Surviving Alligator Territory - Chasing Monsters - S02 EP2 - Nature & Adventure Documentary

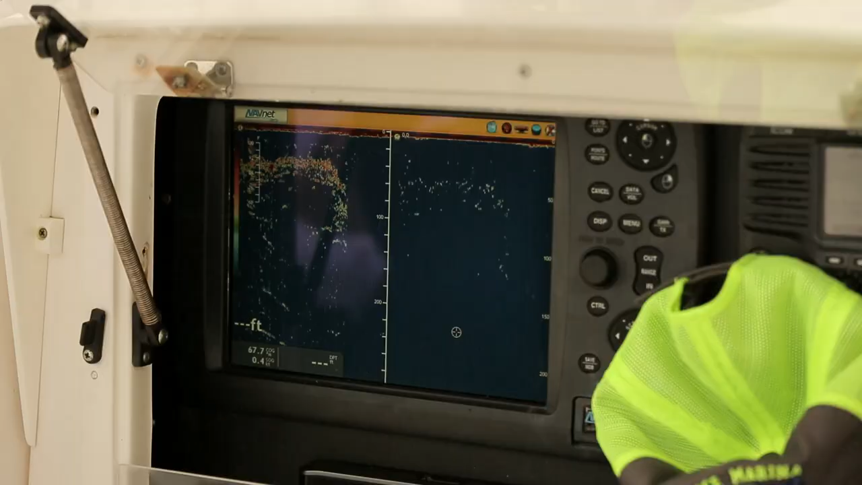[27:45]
All those little red dots you see are sharks. Wow.
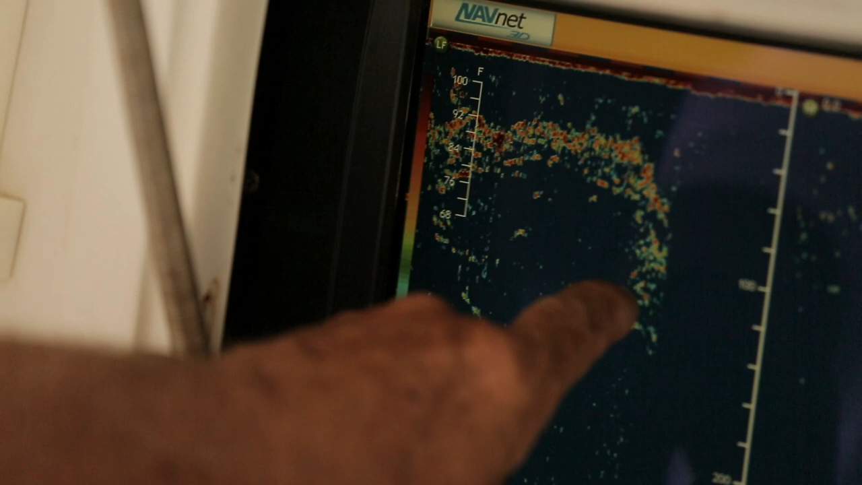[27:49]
No time to waste, so I put a bait out right away.